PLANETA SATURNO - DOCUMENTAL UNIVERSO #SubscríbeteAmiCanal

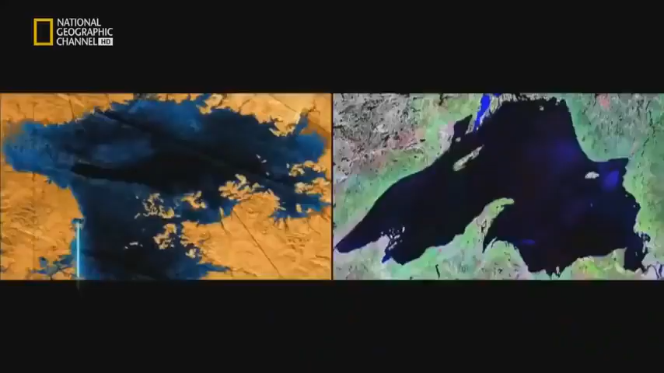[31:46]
El radar de la Cassini ha detectado lagos tan grandes como nuestros mares interiores incluso mayores que el lago superior.